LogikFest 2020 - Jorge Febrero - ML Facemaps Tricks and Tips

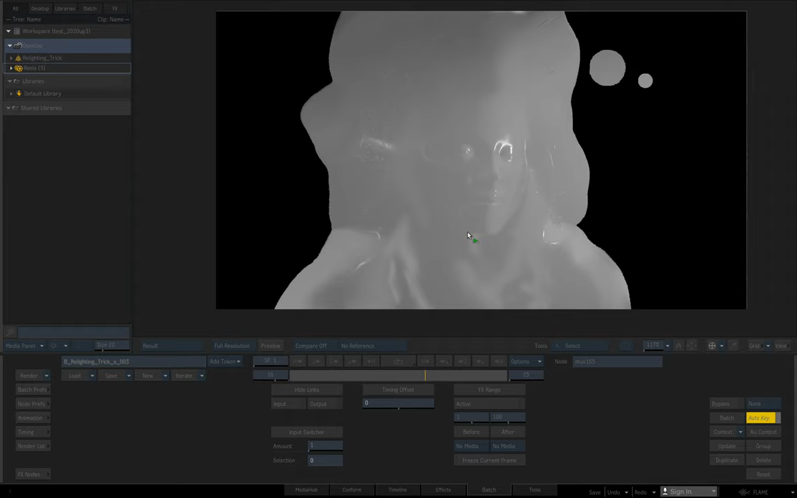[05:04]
A step further, if we combine this same surface with the same normal map, in this case,